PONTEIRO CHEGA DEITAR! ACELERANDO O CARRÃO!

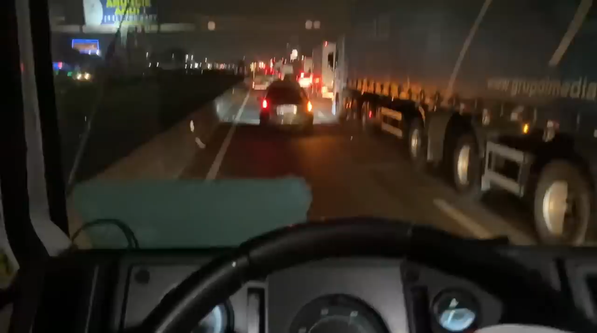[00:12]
Eu saí 10 horas da noite do posto lá do caramba lá do Sakamoto. Fiquei lá, o Sabãozinho tava lá, eu fiquei lá conversando com ele à toa lá e fiquei uma hora conversando à toa. Aí só saí.
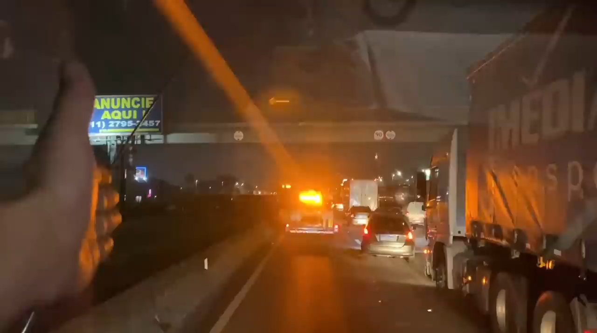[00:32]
Ali a Via Expressa ali tava trancada, não sei o que que deu, que trancaram, caramba.
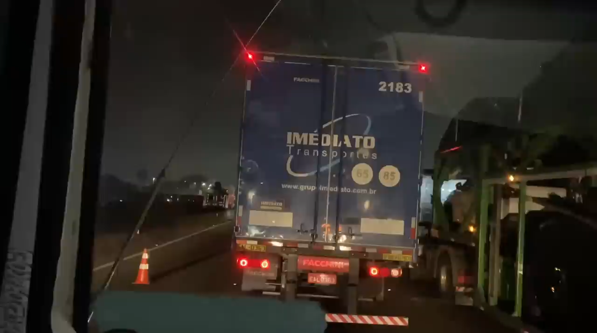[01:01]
É, isso não é normal não, o que que deu? Pegou fogo no que? O que que tá acontecendo? Acidente, tombou, sei lá o que que é ali, ó. Você tá doido, jovem. Pra acabar, mas é acidente, ó. É coisa feia, pelo jeito.
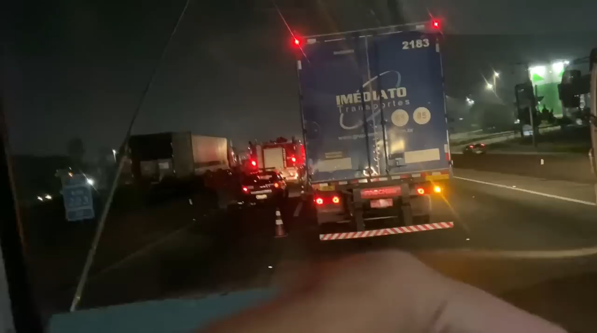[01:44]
Oh, não. Não dá pra saber agora. Meu ouvido também não abre, tá estragado.